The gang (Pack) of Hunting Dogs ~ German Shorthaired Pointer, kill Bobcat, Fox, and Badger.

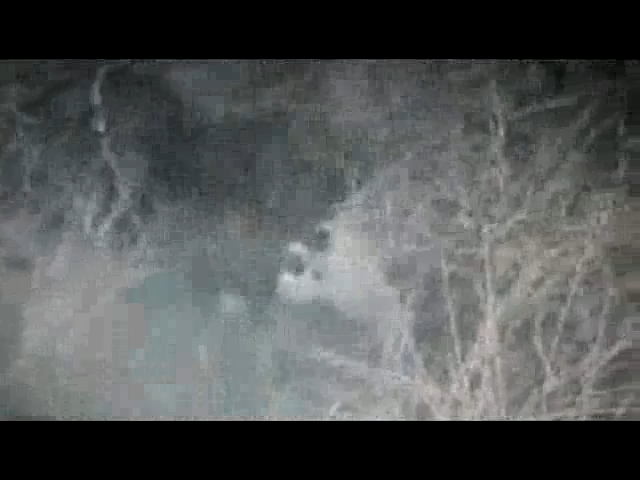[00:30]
By the head. And he's got it by the neck.